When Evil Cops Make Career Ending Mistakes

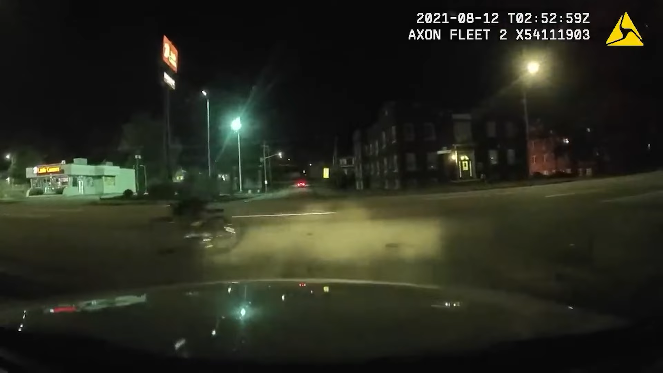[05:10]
Timber at Linden, got a Ford Fusion, silver in color, trying to evade.